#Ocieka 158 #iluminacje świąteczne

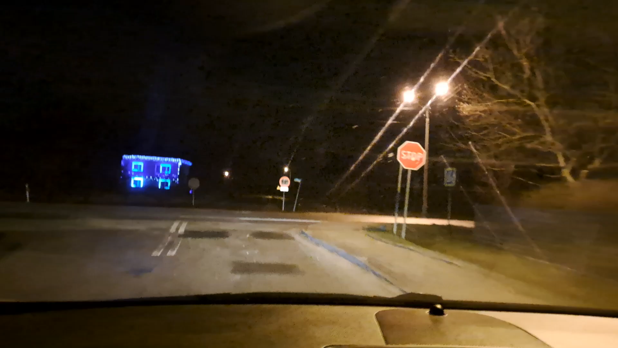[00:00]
No i dojeżdżamy do kolejnego punktu. A więc ucieka, albo wola ucieczka, już nie pamiętam. Chyba będzie to... O, ucieka. Pierwszy oświetlony dom.
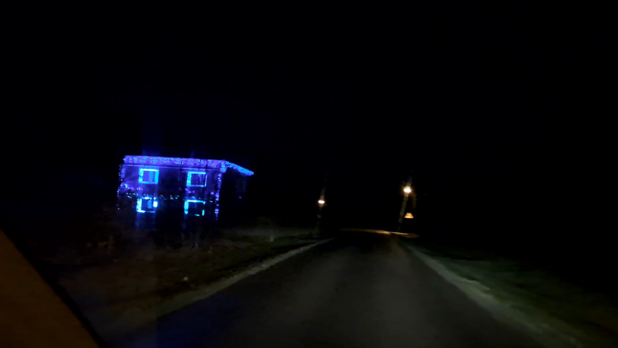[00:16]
Ale to szybko przejazdem, jedziemy dalej do kolejnych dwóch.
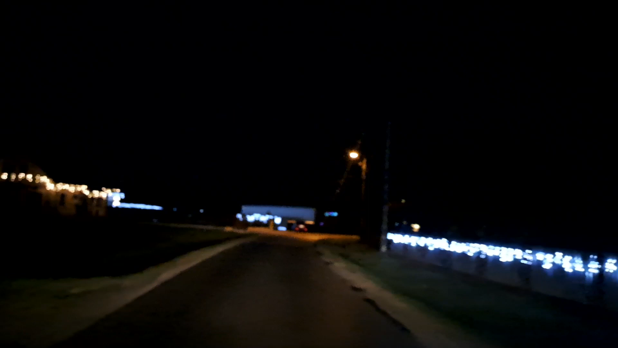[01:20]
No, tutaj chyba też, tylko nie wiem czy w tym roku też jest tak ładnie oświetlone. Nie? Proszę bardzo, wesoły świąt. Bardzo ładnie.